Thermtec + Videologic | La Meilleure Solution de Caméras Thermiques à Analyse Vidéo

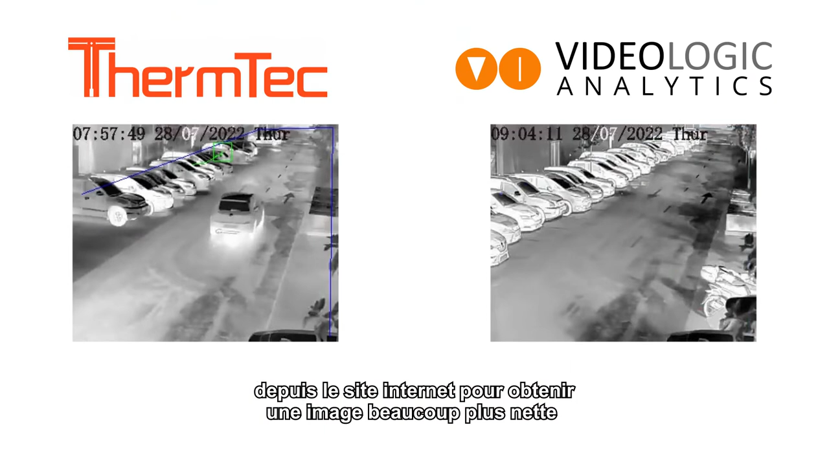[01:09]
El tema de Tertec con la opción desde la propia web poder hacer un ajuste fino en el foco y dejar la imagen súper bien es una verdadera acierto tanto en ahorro de coste,
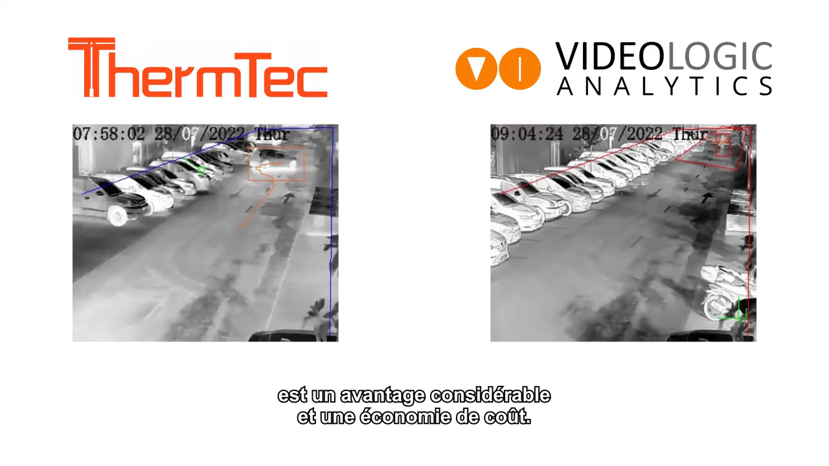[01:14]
no hay que desplazarse, como de poder hacerlo las veces que sea necesario.